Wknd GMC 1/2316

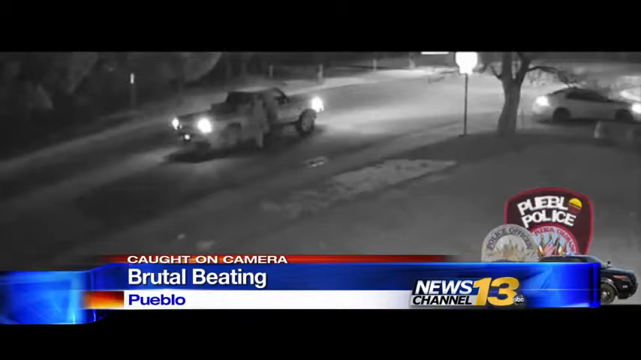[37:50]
In this video released, you can actually see that he was dropped out of a white Honda next to a pickup. And that's when he was attacked. Police say there was also some kind of verbal fight in the process,
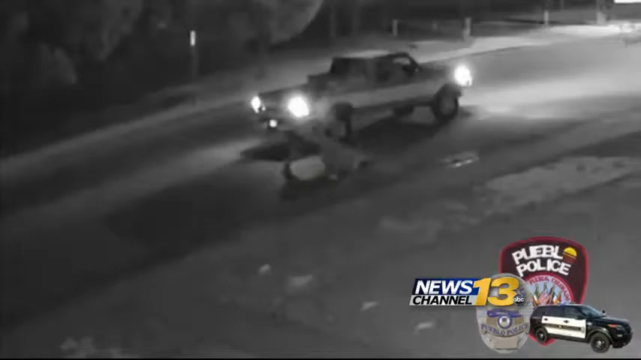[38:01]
but the victim was so badly beaten that when officers found him, he was unconscious. Police also say someone else in this area confronted the attacker, and that person got back in the truck and then drove off. He did suffer some serious injuries,